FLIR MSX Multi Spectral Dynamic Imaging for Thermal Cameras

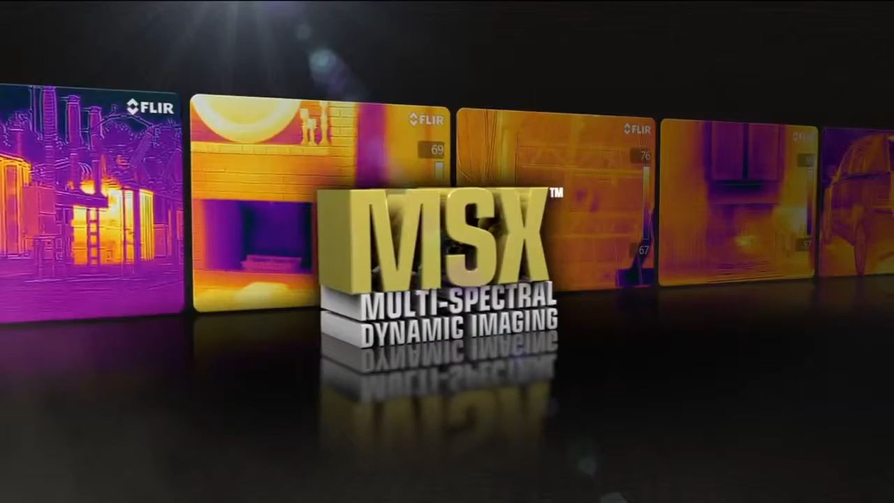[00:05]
the new onboard fusion technology that provides extraordinary thermal image detail exclusively from FLIR.
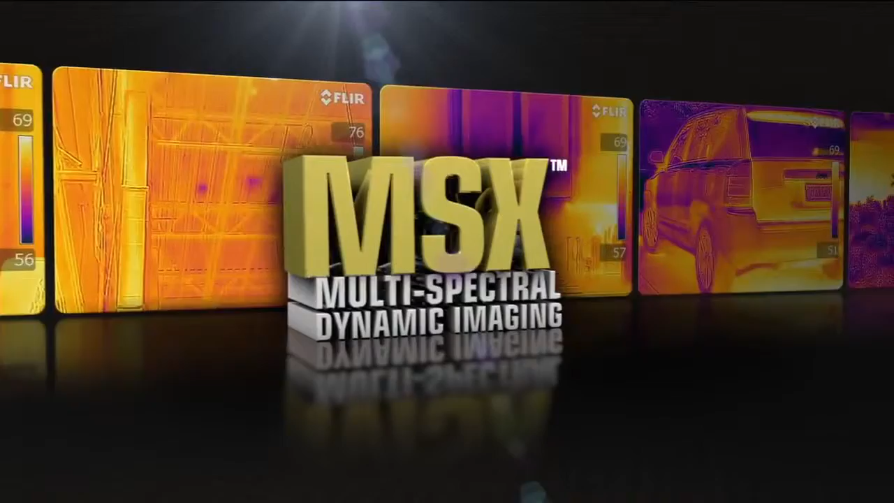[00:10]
Available on the new T440 and T640,
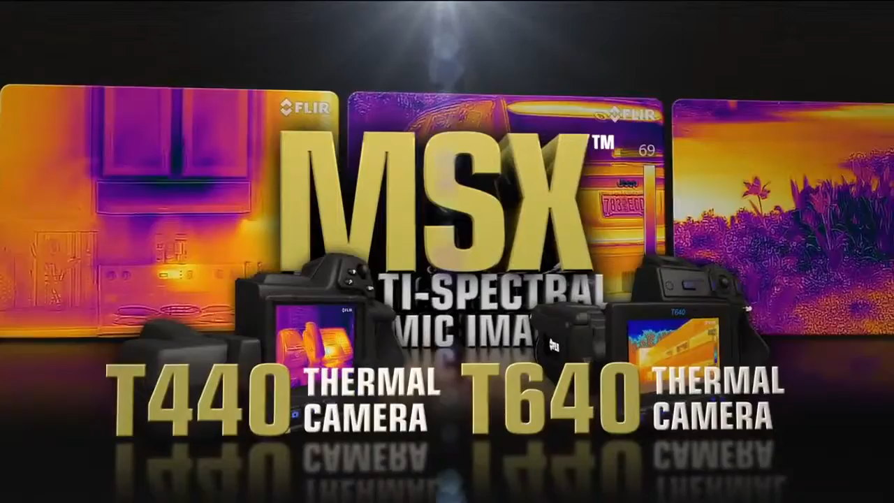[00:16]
MSX enhances infrared video and stills with visible spectrum definition